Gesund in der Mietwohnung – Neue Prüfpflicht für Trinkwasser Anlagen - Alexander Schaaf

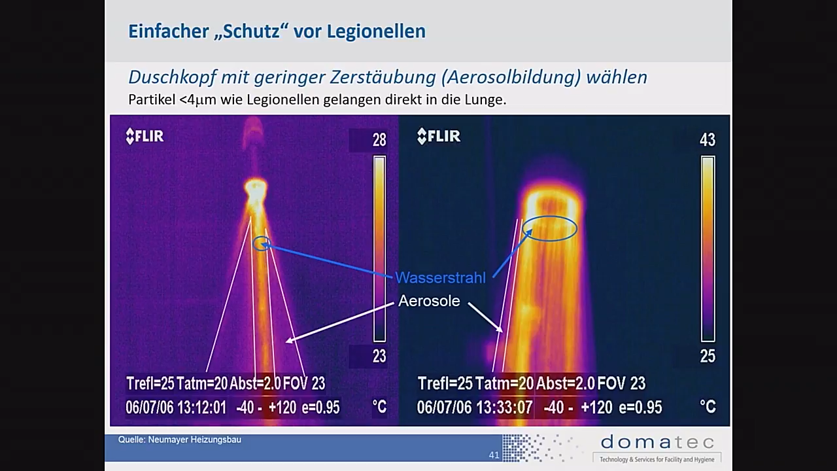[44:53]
Das heißt, die Aerosole ist das, was mir die Gefahr machen kann. Und hier haben wir mal zwei Duschköpfe im Vergleich. Also hier mit einem dünnen, harten Strahl. Alles, was in diesem Farbspektrum ist, ist Aerosolnebel.